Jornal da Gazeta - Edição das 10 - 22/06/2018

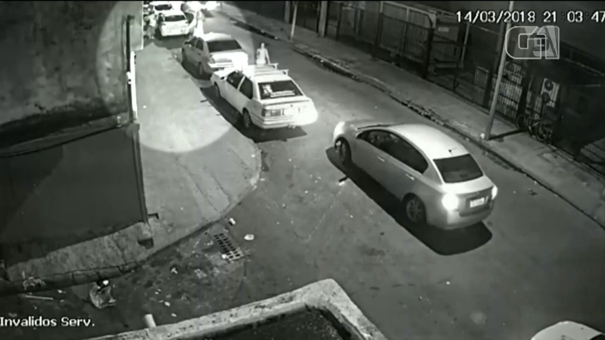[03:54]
a vereadora do PSOL voltava para casa com uma assessora e o motorista.